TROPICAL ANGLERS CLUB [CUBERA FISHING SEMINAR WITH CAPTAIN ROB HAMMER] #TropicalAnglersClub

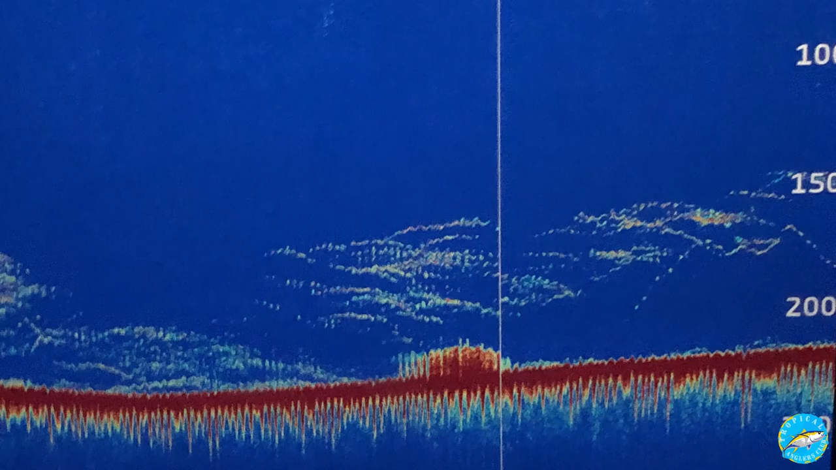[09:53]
If this is 220 feet and they're, say they're, you know, you can see them on your tough line. Easy. They're 50 feet above the wreck. Okay. So you drop it down. Okay. I think I'm at, and you know, I'm pretty good at guesstimating where I am and you put it down there and you have the guy to go down next. Yeah.
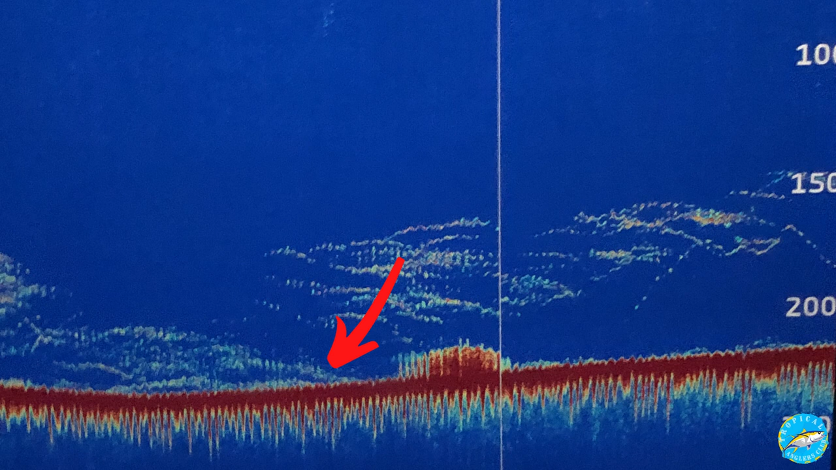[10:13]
You go down a little bit farther and see which one he gets a bite. Maybe, maybe they're eating on the, on the bottom part of it. I don't know. Maybe they're going to eat on the top part of it. Try it each way. But don't be afraid guys. If you're not getting bites here, don't be afraid to drift for a quarter mile.